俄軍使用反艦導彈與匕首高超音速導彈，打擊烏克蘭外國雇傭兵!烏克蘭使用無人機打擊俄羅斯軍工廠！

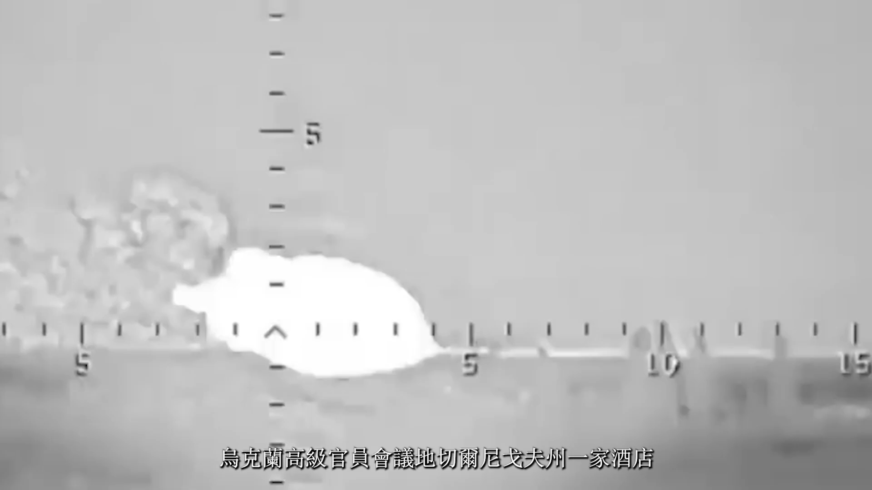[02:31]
尔尼哥夫州一家酒店
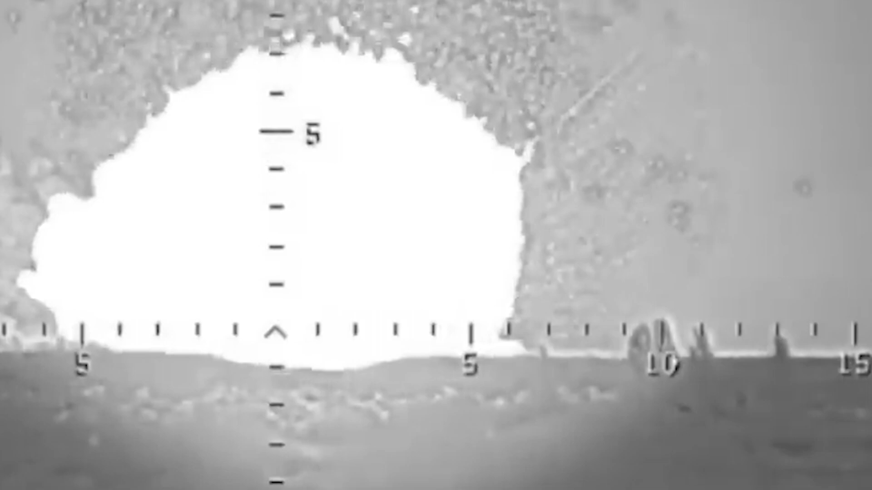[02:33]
导致酒店主体建筑几乎垮塌